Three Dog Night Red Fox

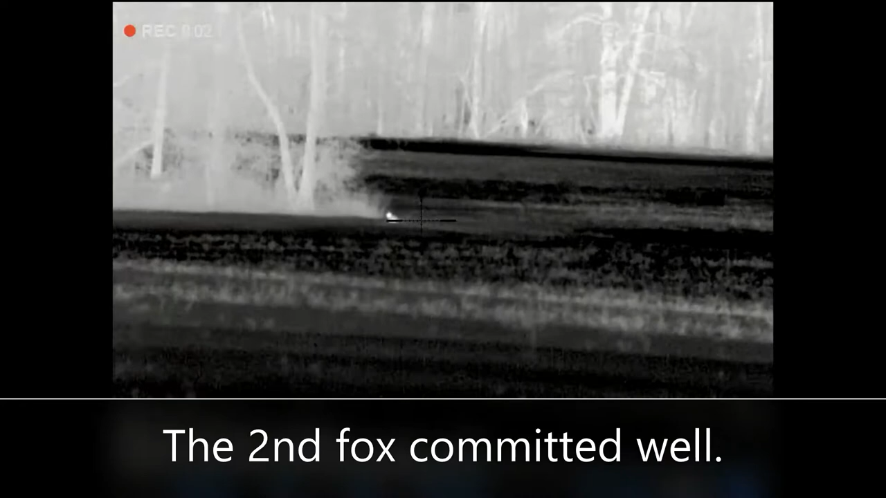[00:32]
Right here in front of us. Straight on.
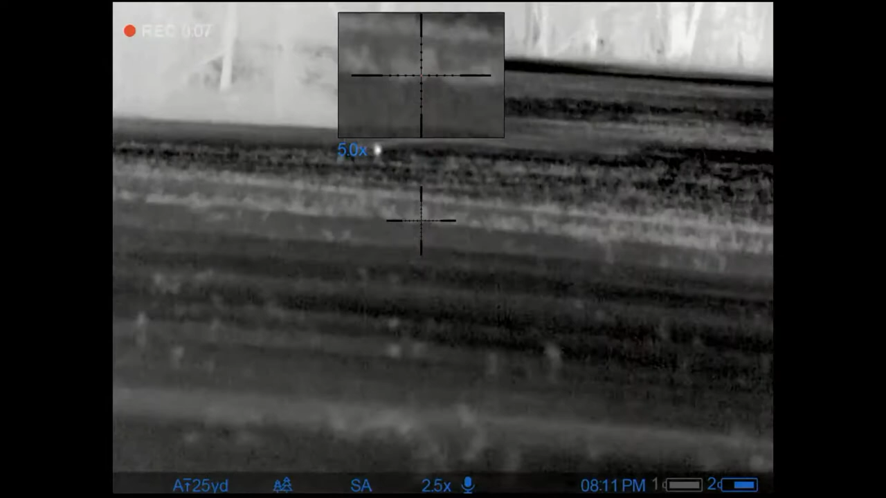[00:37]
I think it's a gray fox, buddy.
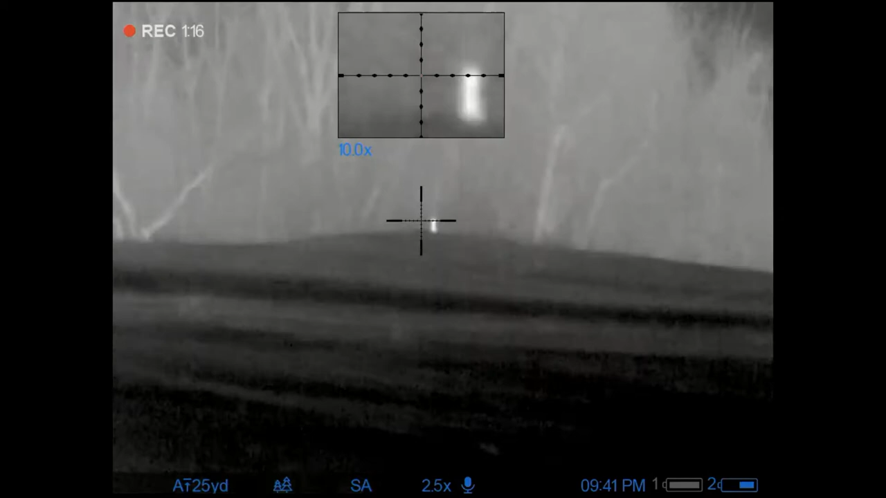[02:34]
Shaking. He's looking right at us. I want him to move. I gotta relax.
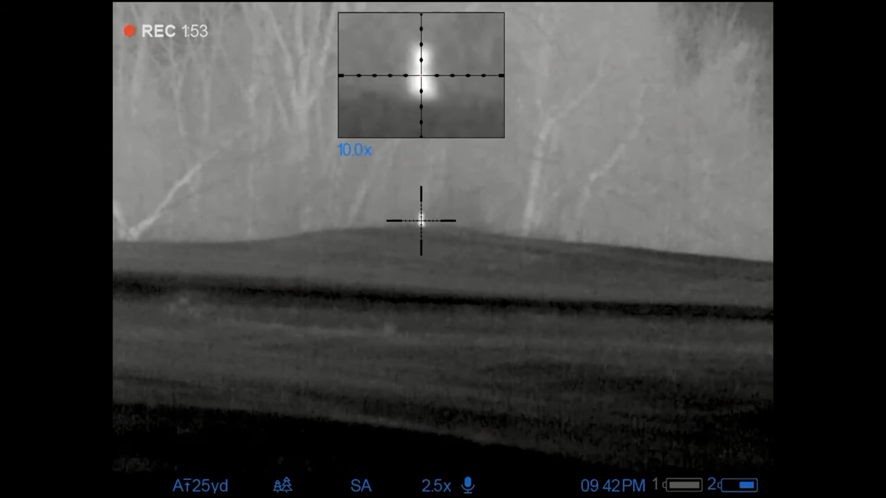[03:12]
He's right at the end of this thing. Yeah. He's down. Down? Yeah, hang on.